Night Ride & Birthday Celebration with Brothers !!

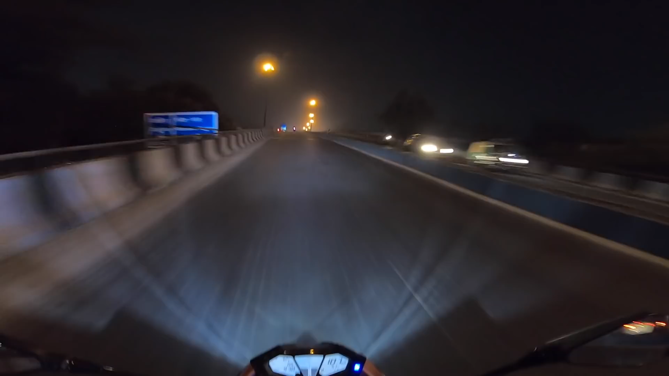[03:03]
रात को राइड करने का फायदा, रोड एकदम खाली मिलेगी।